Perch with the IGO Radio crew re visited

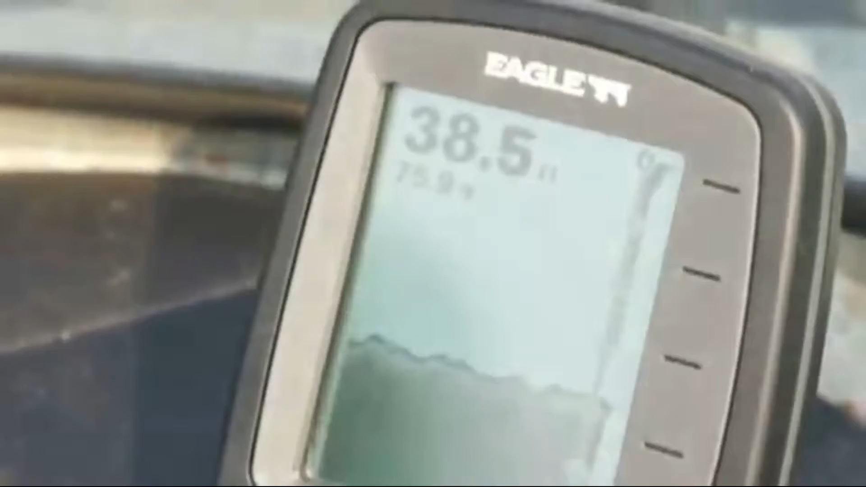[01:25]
On screen: depth 38.5 ft
why you get all you can see marks but if you see that thick black line on the bottom that's where the fish are too they're they're hugging close to the bottom